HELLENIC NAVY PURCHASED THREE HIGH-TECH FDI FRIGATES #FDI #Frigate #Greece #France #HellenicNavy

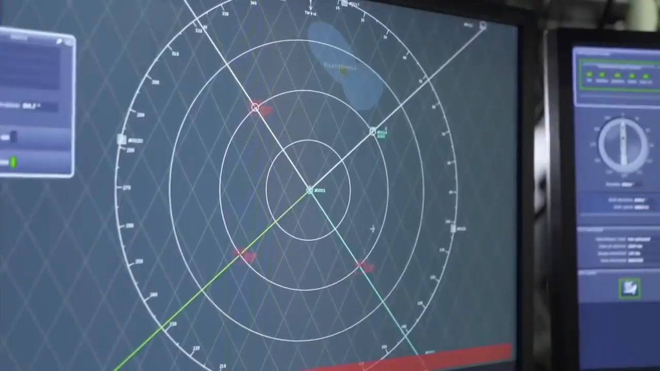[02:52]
the radar delivers enhanced performance for all missions through dynamic radar resource management with a very short response time.